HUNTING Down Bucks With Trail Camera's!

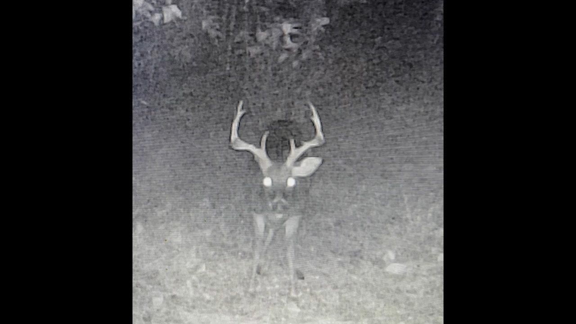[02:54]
we are at my house on the computer and we are going through
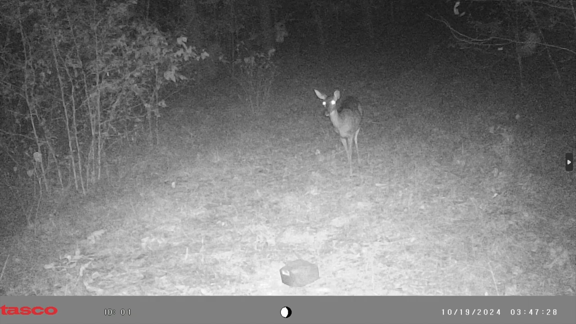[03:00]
the camera now so let's hope we get some so so far the only picture is a doe some does a little rabbit or yeah a little rabbit another doe ooh a little buck a little buck with cow horns kind of no it's not a little six point at least I'll take a little six point ooh what was this that was the 19th
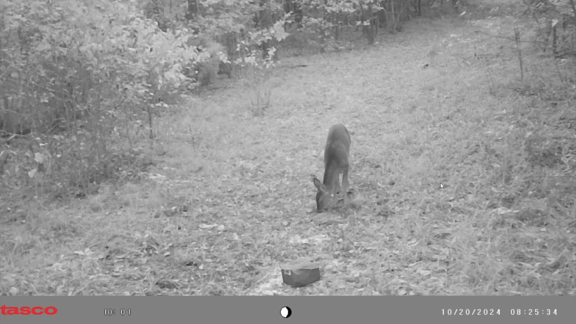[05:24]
knew about this doe I was watching her for a while and then another doe showed up standing with her because I watched her too but she might not be on now you can see her coming in in the background right here she's right here and then she's up here
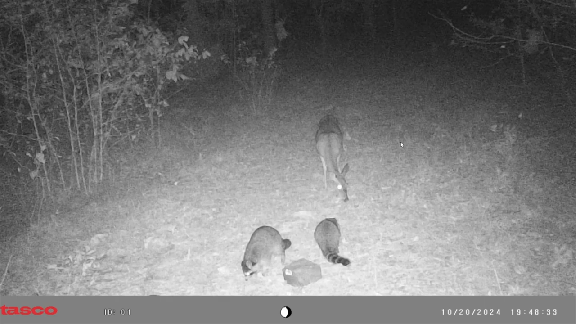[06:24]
I have a picture on my pc of the eight point I want then I have a seven and eight point two different deer showed up once and I've only ever seen them once but so far we got a little six point so the buck shows back up I don't know if it's the same buck yeah that's the same like little six point he's a nice little buck but
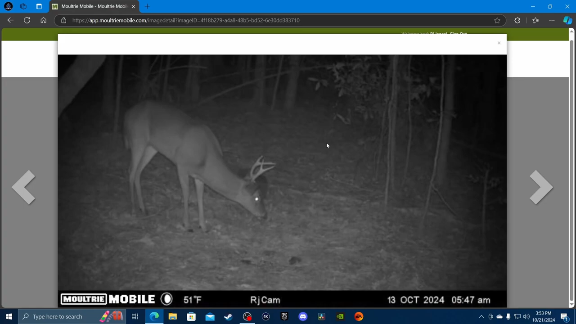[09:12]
but so far here's the first one a nice little six point buck and then the bucks get better this is on my cell cam at a different spot I mean and they're not bad bucks I'm telling you they're and that's an eight point with the six point eight with the six
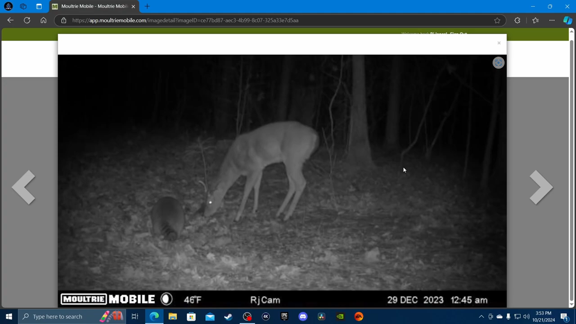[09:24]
I'm telling you they're not bad little bucks and that is old pictures this is new pictures of them but nice little but I got a video of the book this is the video of the eight point with the six
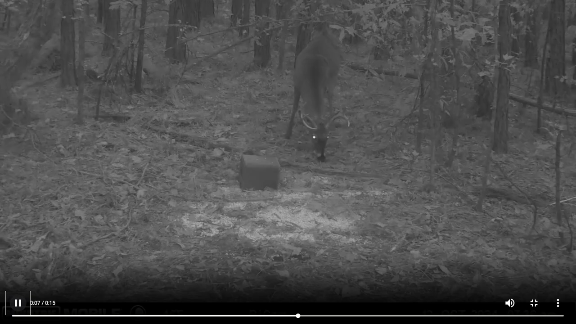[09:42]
nice little book if this I might if honestly I think if I I would take it if this walked out in front of me I was in a different stand when this thing walked out I was watching a doe in a different stand and this and that other buck walked out in front of me here's another video of them at a different angle you can see the six point and the eight point in the back just chilling together like